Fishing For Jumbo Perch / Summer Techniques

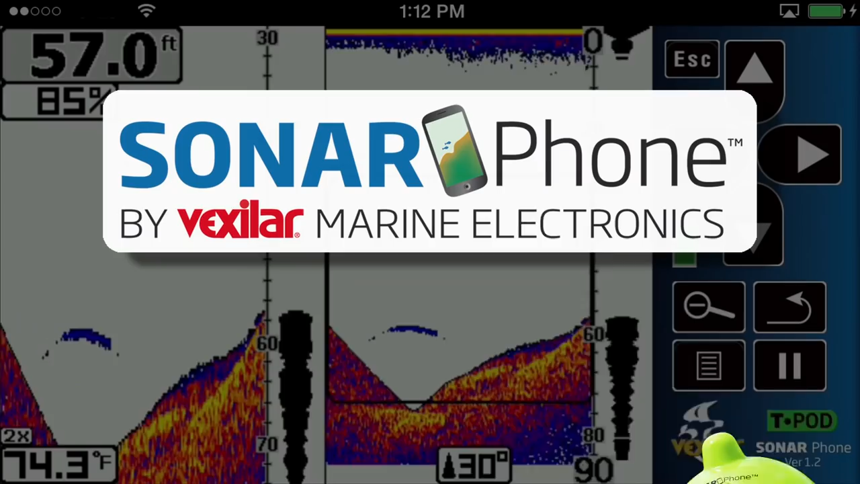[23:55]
On screen: depth 57.0 ft, water 74.3°F
Sonar Phone by Vexlar, the world's first smart device sonar. Download the free app, try the demo feature,